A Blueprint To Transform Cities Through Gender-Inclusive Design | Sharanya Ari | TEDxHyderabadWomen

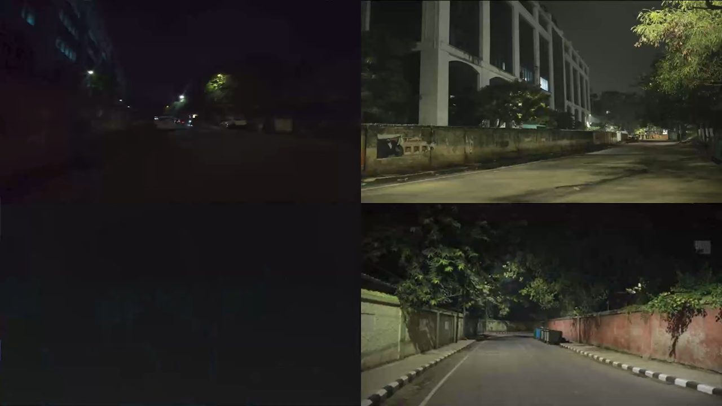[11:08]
This is the impact. This is one of the impact. Street lights are in a very wide roads are usually placed at the center.